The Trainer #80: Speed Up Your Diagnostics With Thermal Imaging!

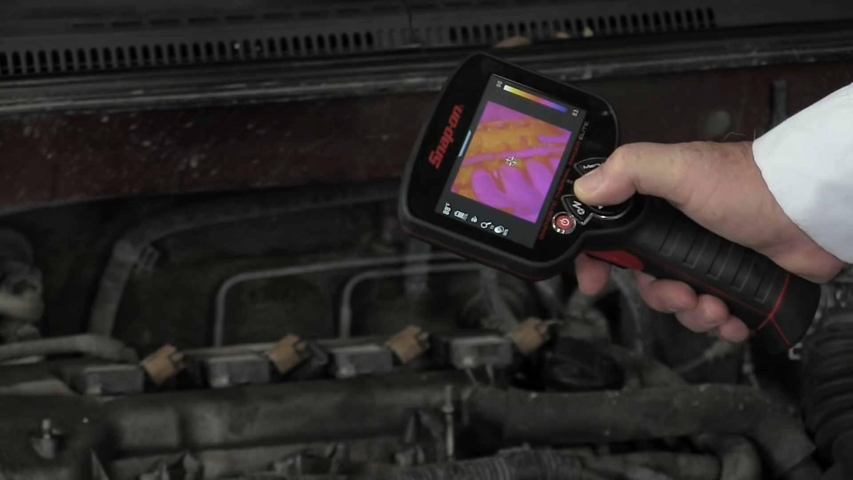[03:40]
shows both the visual image of the object you're viewing as well as the thermal image of the object. The opacity of the thermal image can be adjusted, however, to make it easier to pinpoint the location of a fault.
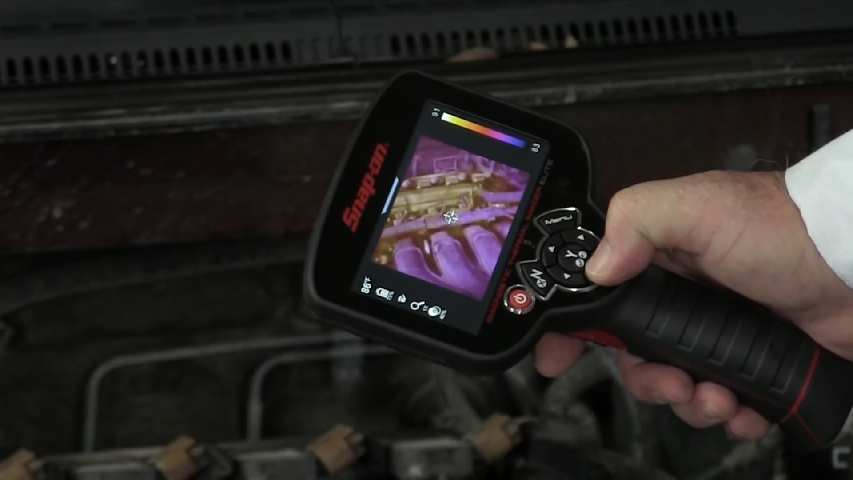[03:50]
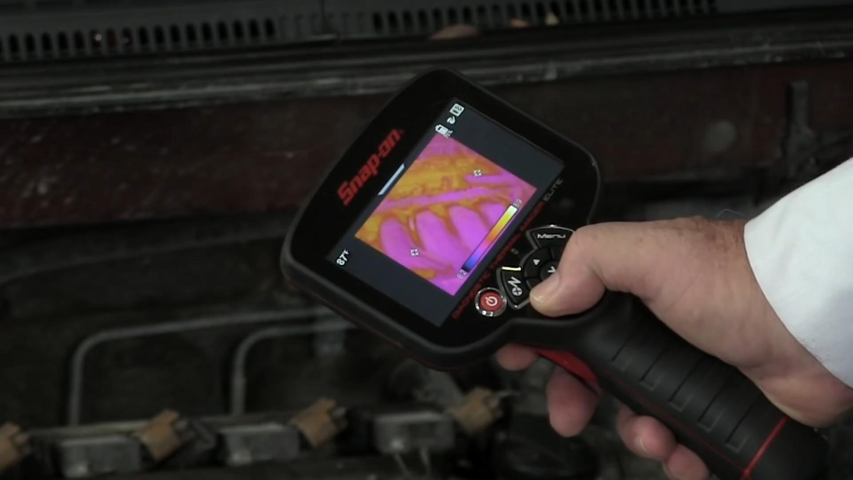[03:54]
Additionally, you can see the same image in a split screen format or as a picture in picture.
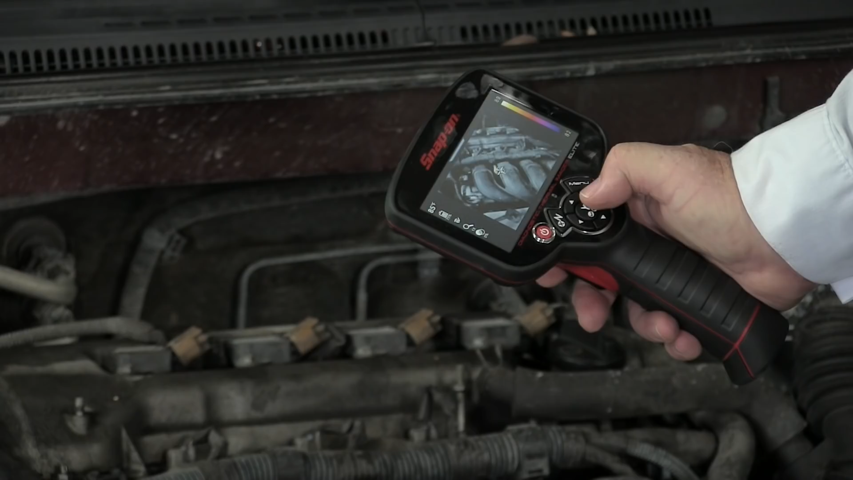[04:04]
And of course, there's a digital zoom option to help you get a better look if needed.
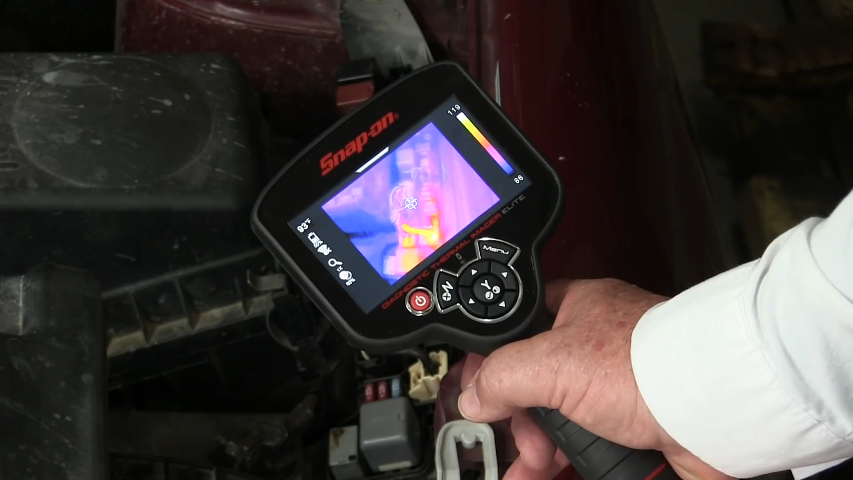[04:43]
After all, current flowing in a circuit produces heat. By looking at the fuses and relays that feed the electrical systems, we can easily see one that is passing current when it shouldn't be.
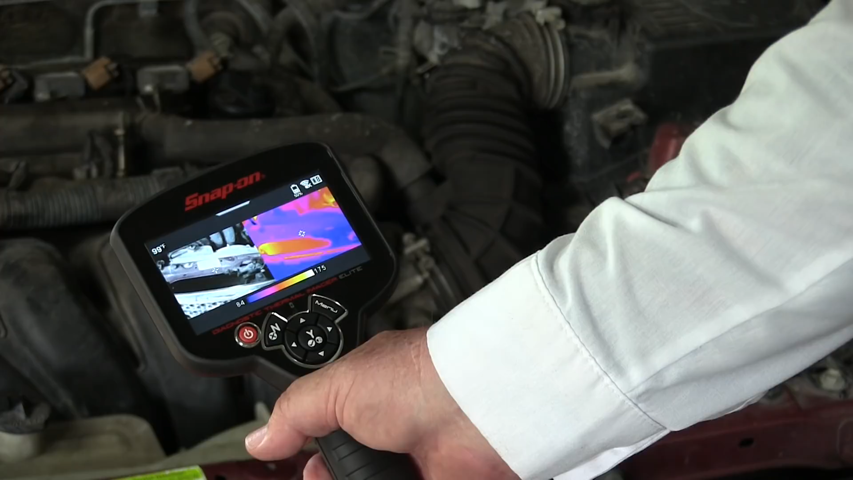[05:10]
Another common use is in diagnosing AC or cooling system issues. The thermal imager allows us to see heat flow through the radiator and condenser as well as all the connecting lines and components that are mounted in view.
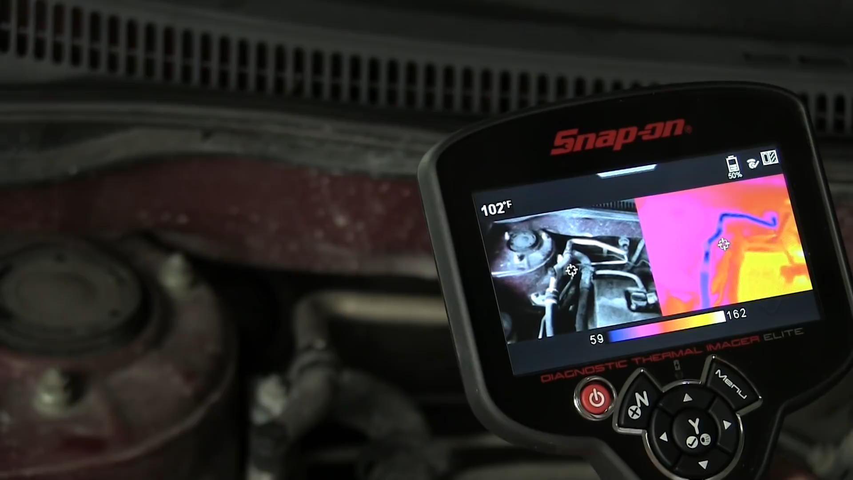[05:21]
On screen: spot 102°F
Want to know if the thermostat is opening and when? Start up a cold engine while monitoring the thermostat housing and radiator hoses.
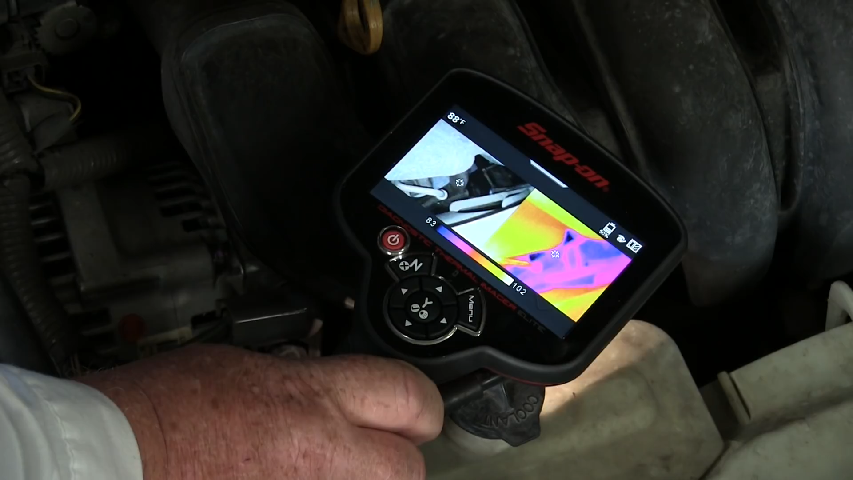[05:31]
You'll see it when the heated coolant begins to flow to the radiator. Now here is where emissivity comes into play.
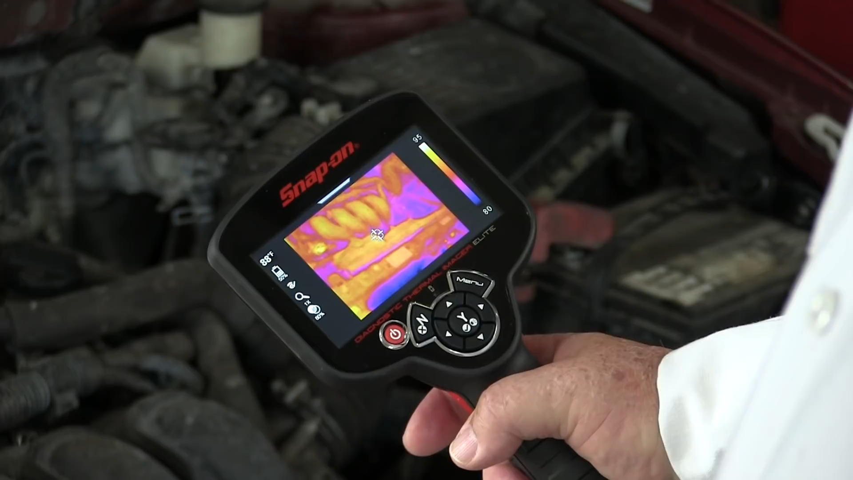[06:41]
This is referred to as the center region temperature and is an average of the temperature measured within that circle.
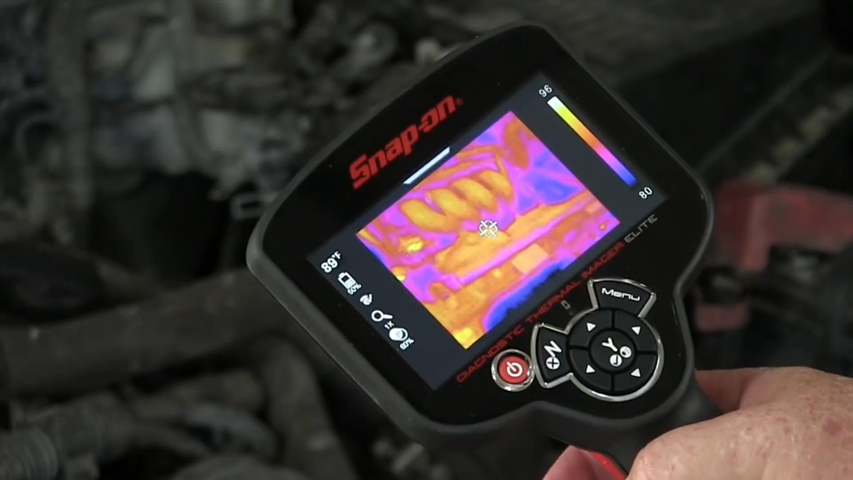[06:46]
On screen: spot 89°F
Everything around it is displayed relative to the temperature measured in that circle.
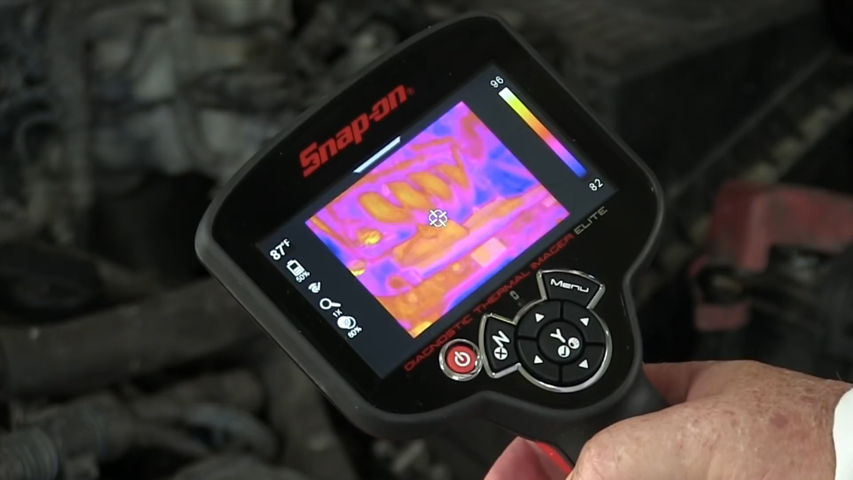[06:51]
On screen: spot 87°F
Keep in mind that using the digital zoom will not affect this reading accuracy,
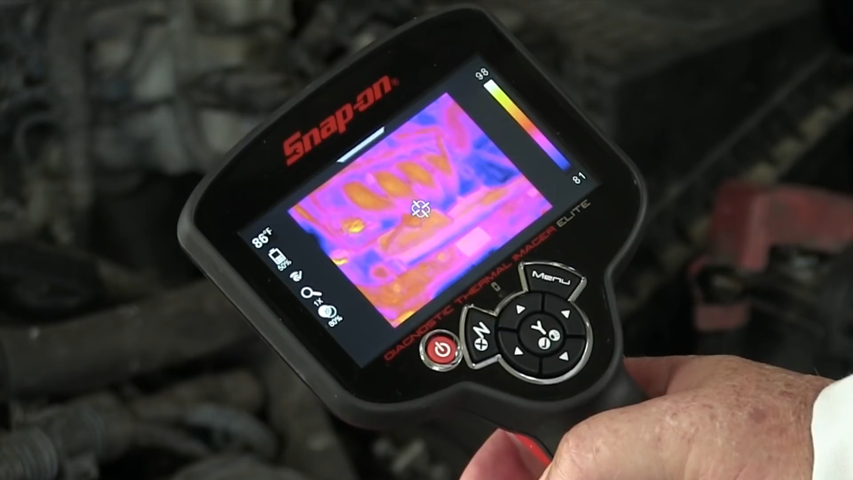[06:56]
On screen: spot 86°F
and you want to make sure that the spot size is fully contained within the object that you're trying to take a measurement of.
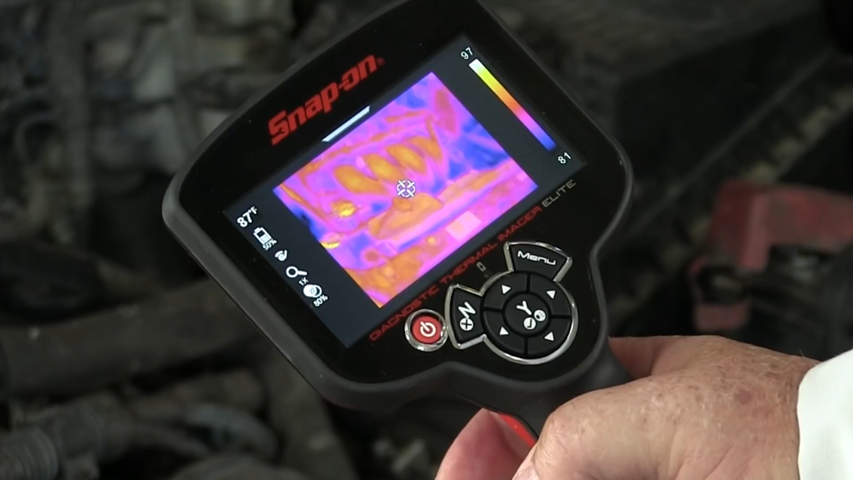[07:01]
On screen: spot 87°F
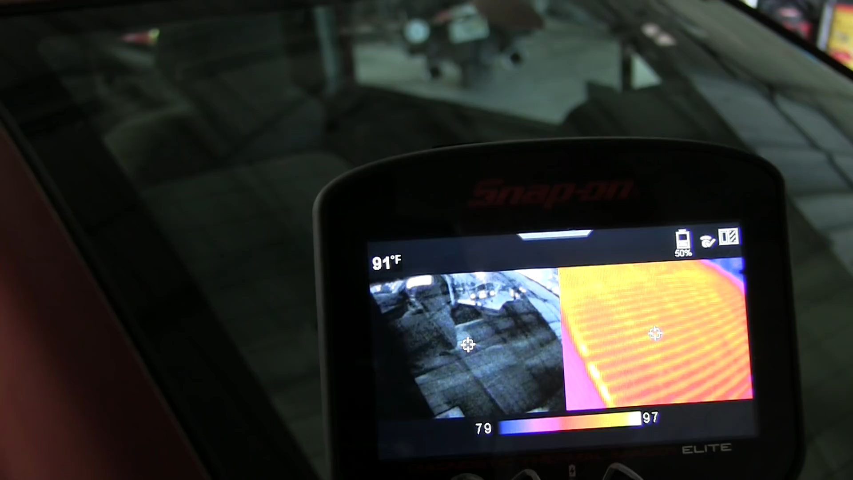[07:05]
On screen: spot 91°F
How about checking the heating grid so common today?
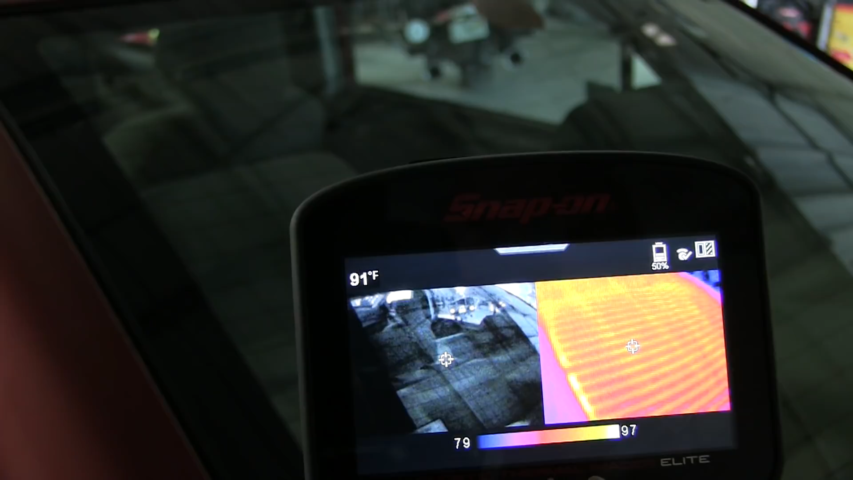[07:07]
On screen: spot 91°F
Whether it's in a seat, a mirror,
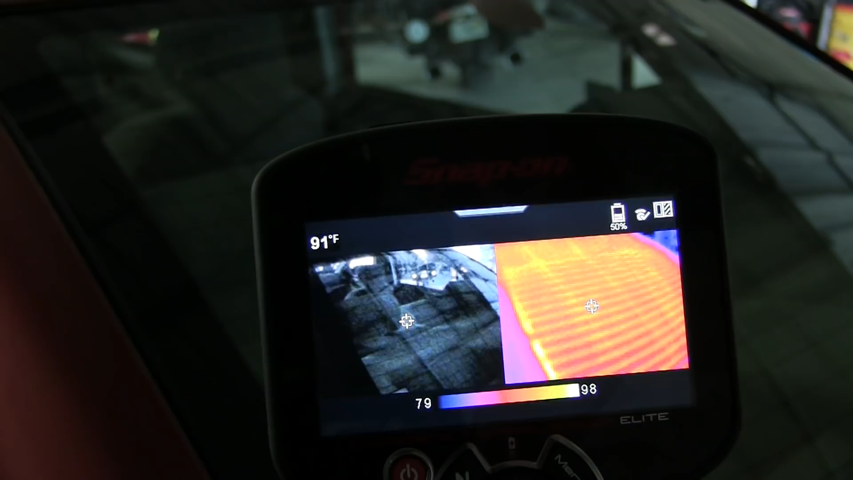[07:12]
On screen: spot 91°F
or the defrost grid on the rear glass, inspecting the operation of the grid is easy when you can see it heating up.